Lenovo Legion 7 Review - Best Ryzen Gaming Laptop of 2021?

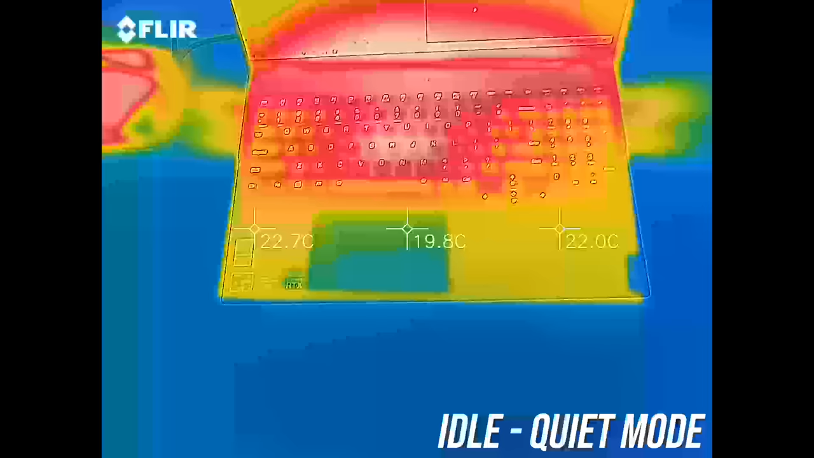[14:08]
The keyboard was in the low 30s when idling, normal stuff when compared to others, and cool to the touch.
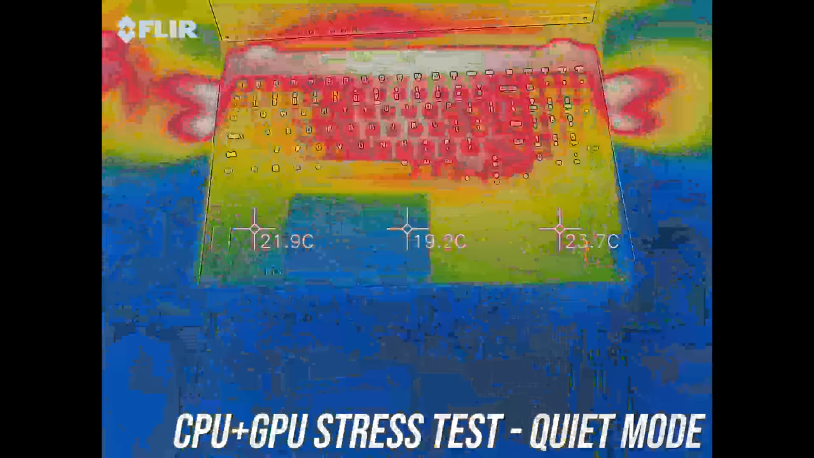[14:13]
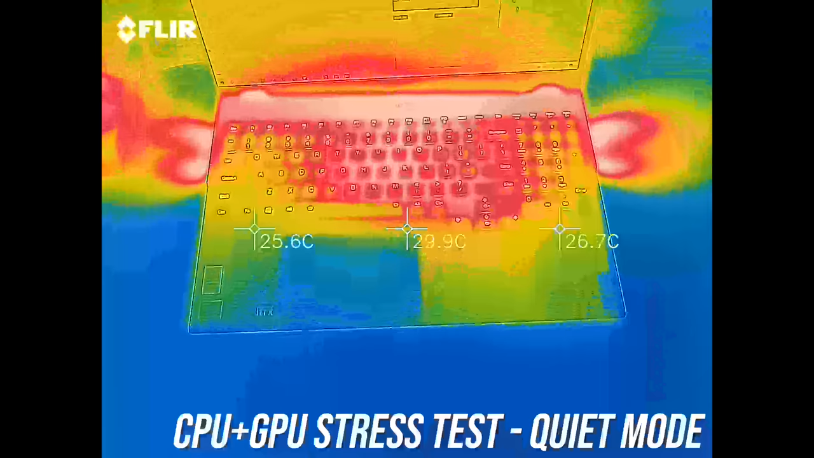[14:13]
With the stress tests it rises to the low 40s in the center and was only a little warm feeling in the middle. Balance mode was warmer, getting close to 50, I wouldn't say it's hot or at all uncomfortable though.
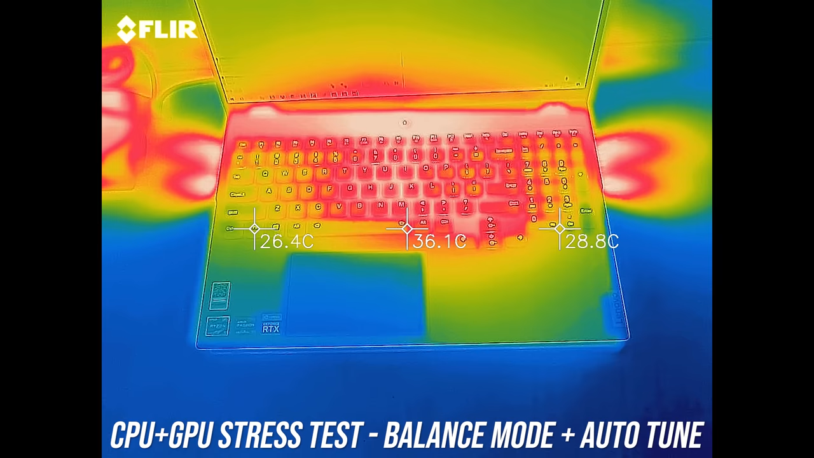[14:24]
The exterior is cooler with the autotune setting enabled, but as you'll hear next the fans are louder too. Performance mode is similar, just a warm keyboard.
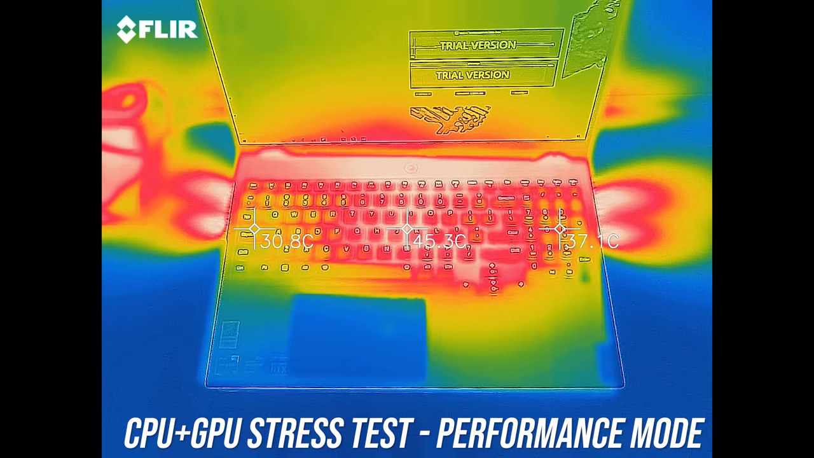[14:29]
Right up the back is uncomfortable, but you don't need to touch there, let's have a listen to fan noise.